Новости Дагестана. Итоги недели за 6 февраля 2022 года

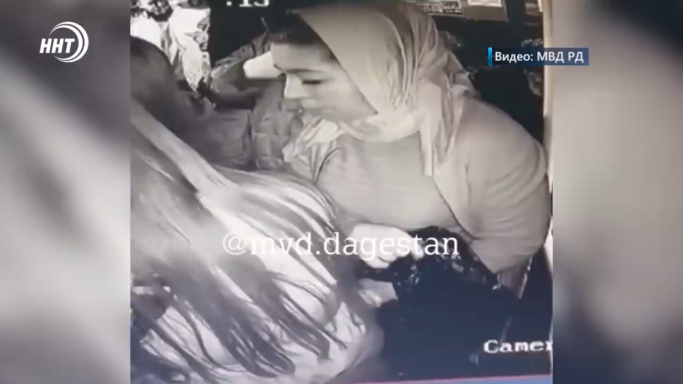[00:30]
Полицейские Махачкалы в четверг задержали троих женщин, которые занимались серийными кражами в общественном транспорте и в магазинах города.
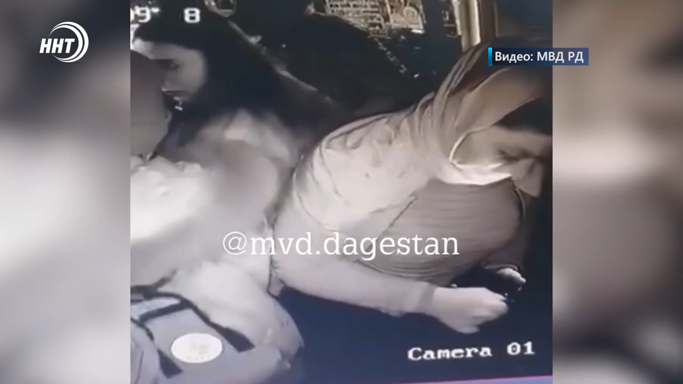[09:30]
Это кража двух смартфонов общей стоимостью 185 тысяч рублей и наличных денег в размере 8 тысяч рублей.